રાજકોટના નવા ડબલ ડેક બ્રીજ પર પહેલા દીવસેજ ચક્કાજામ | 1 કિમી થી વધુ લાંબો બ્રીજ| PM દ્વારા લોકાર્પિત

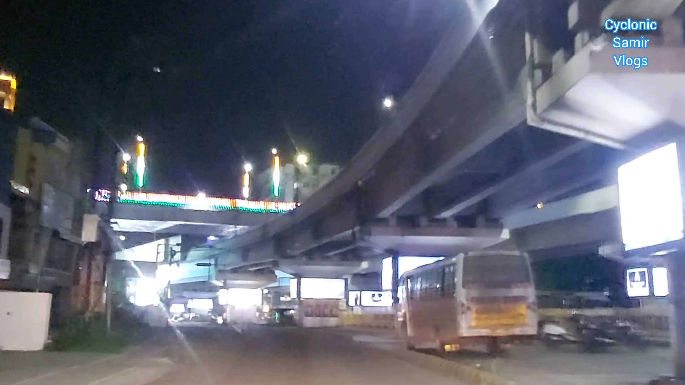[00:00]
तो आज है राजकोड नो नव डबल डेक्ट ब्रीज के जेने आजे अपना प्राइम मिनिस्टर श्री ने नरेंदर भाई मोधी है इनिगरेट करियो लोकारपित करियो हैं वाउ
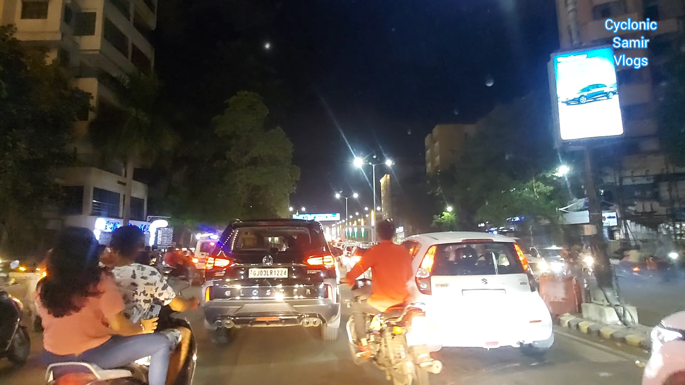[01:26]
मां क्रेज जो ट्राफिक जाम थे गिए ब्रीज उपर पड़ वहानों उभरे गिया अबनी शुका में
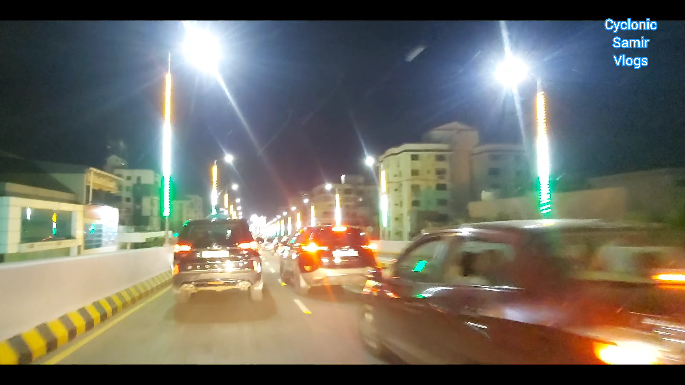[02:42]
पाशन थी बीजी लाइन पाशन थी बीजी लाइन बृट्री दी बच्छों बच पोलिस नी पेट्रोलिंग वाएंजे जे जे एने ट्राफिक मैंनेज करवा नी फरत